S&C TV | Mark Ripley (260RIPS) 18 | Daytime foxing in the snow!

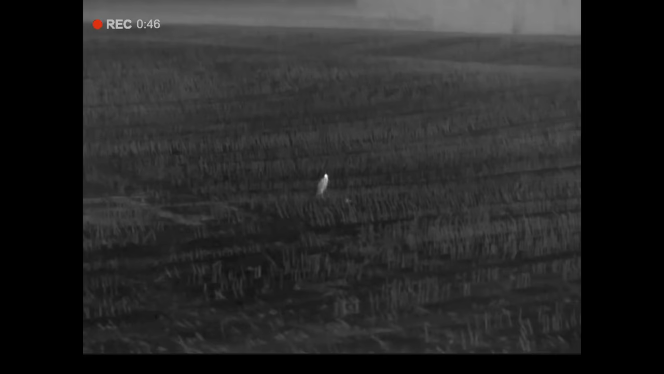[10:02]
He came right up to the cooler and stalked right up to it, I'm very curious by that.
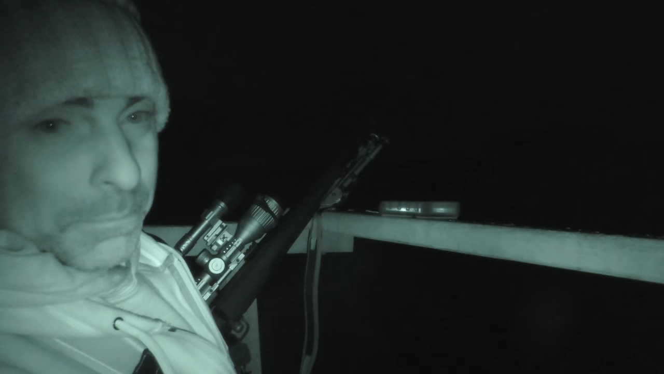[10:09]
I gave him a little quick blast of the fox bark, we didn't like that.
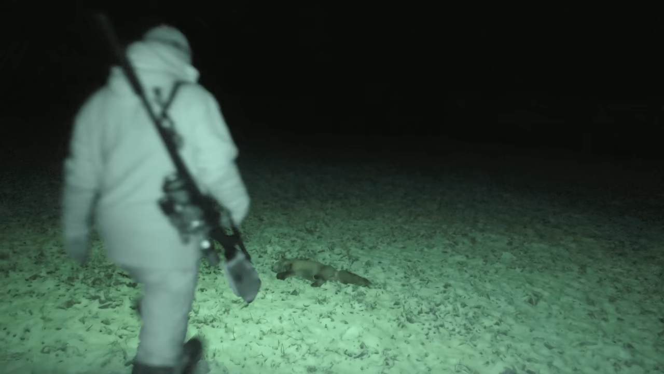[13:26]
Well, that's our fox, and that is a vixen.
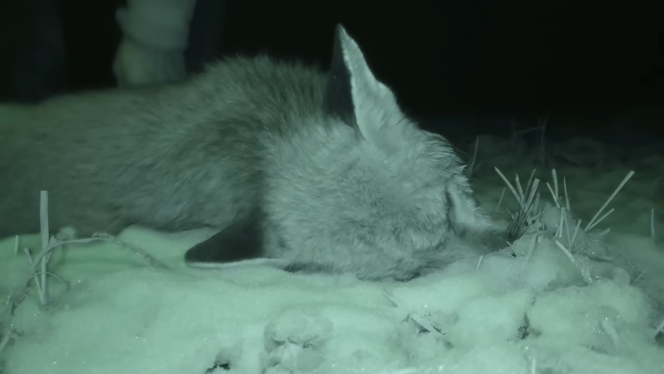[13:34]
Nice chest shot. Good fox that.
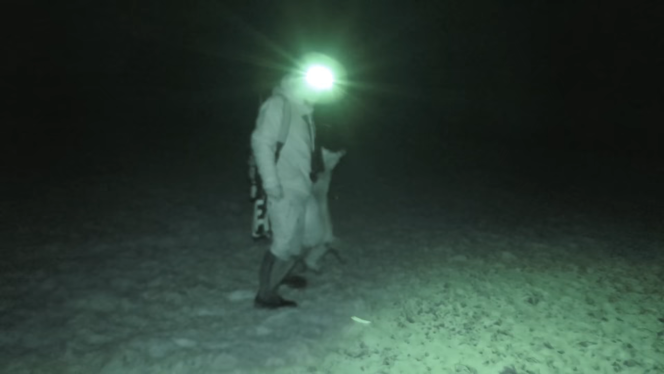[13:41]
Brilliant. Well, I'm very pleased with that.
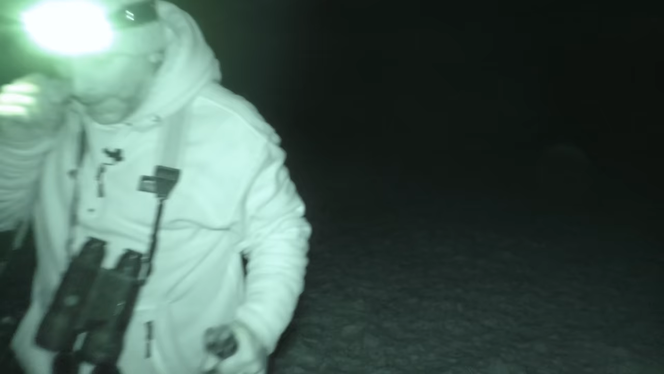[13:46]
So, there we go. That was worth popping out for an hour or so.
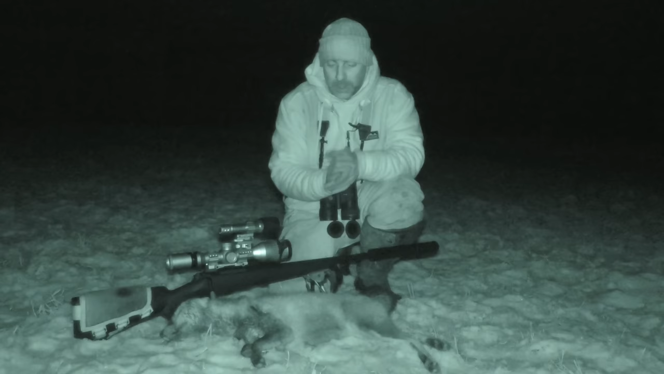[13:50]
One vixen down, and the Mounzer M12 there working as expected, and also the Hick Alpex there. Great little scope that. So, yeah, another successful evening. So, thanks for watching. I hope you've enjoyed the content, and be sure to subscribe. I hope you enjoyed.